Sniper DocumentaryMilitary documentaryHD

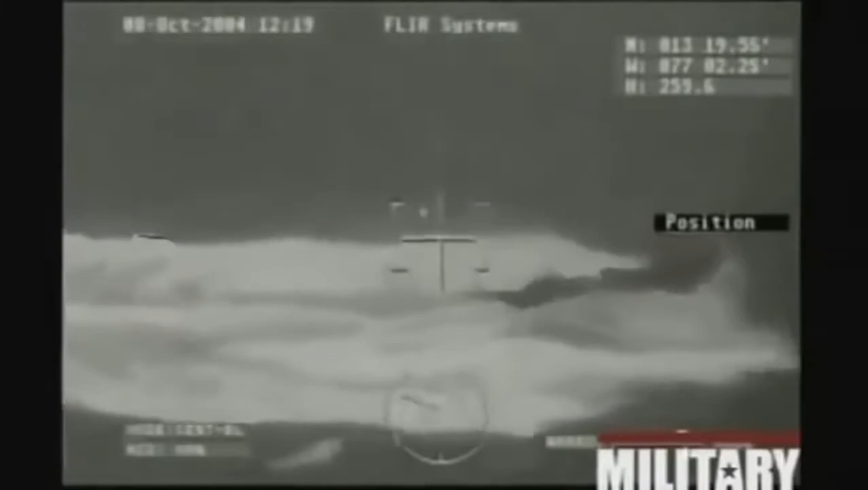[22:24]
Obviously, so when it's dark out, you can still pick up a heat picture.
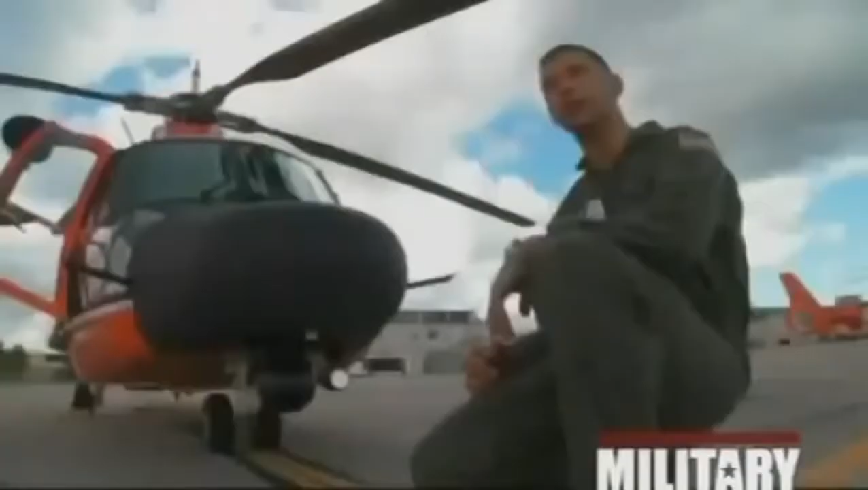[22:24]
Before we make an approach to the vessel, our weapons will be out the door, and we'll place the FLIR on the vessel to determine the number of occupants that we can see,
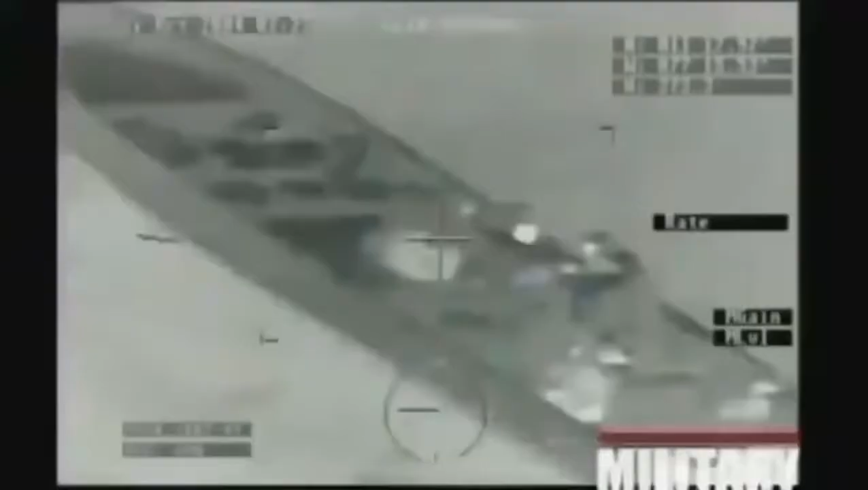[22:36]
confirm if they're displaying a flag or markings on the vessel,
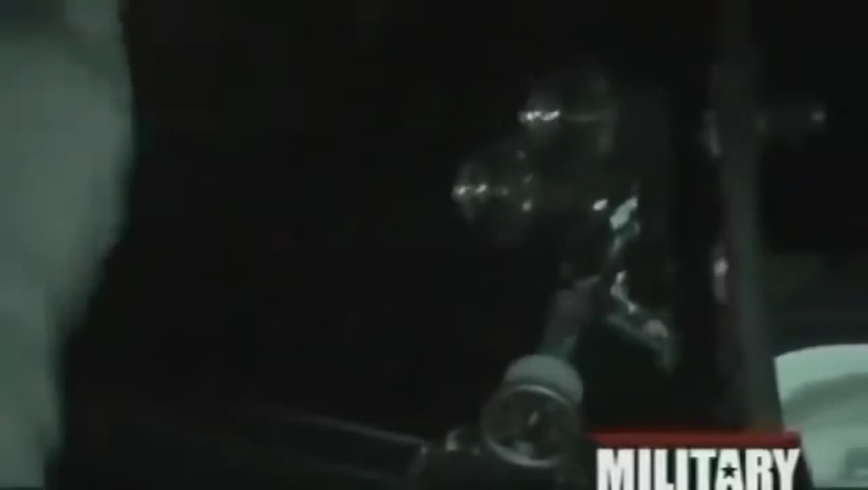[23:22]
We fly with heads-up displays on the NVG goggles,
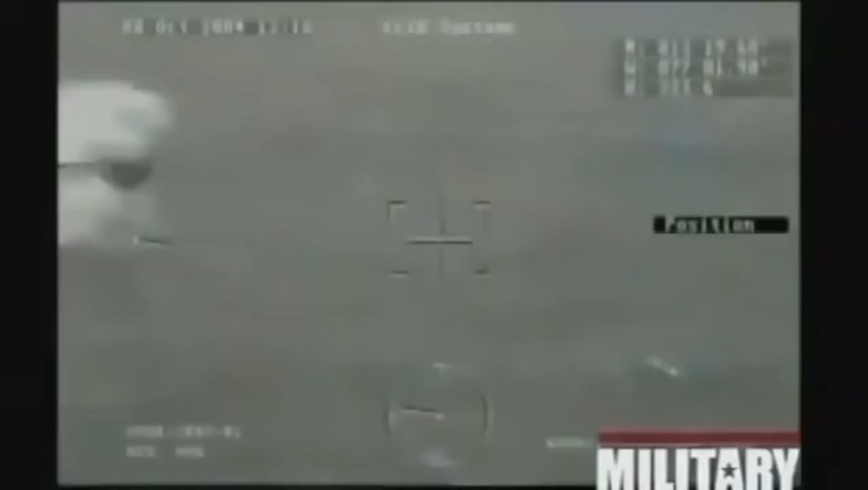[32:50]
But surprisingly, the 240's warning shots are rarely enough to persuade most narco-terrorists to stop the go fast.
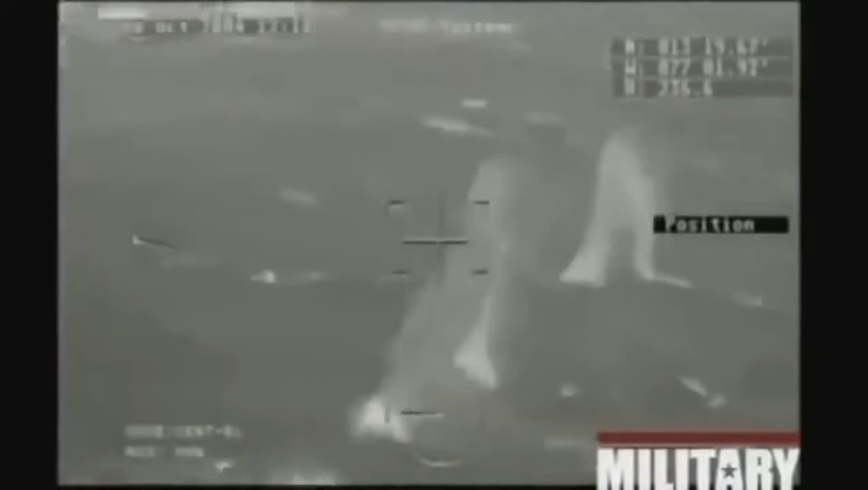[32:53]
And Coast Guard crews must move to the next phase, disabling fire. So they didn't comply, they're in non-compliance.